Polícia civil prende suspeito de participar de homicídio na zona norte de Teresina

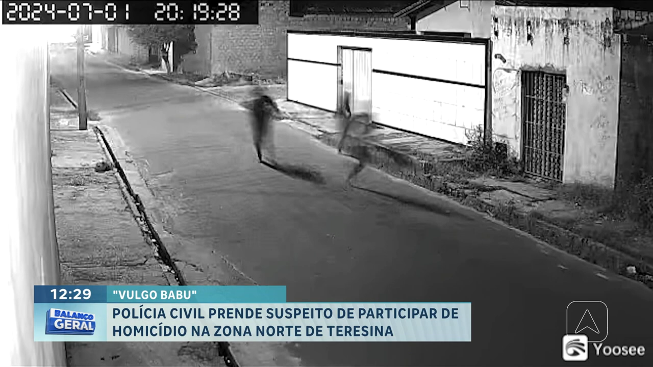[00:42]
Rodrigo foi perseguido e assassinado a tiros no meio da rua por dois menores que já foram apreendidos.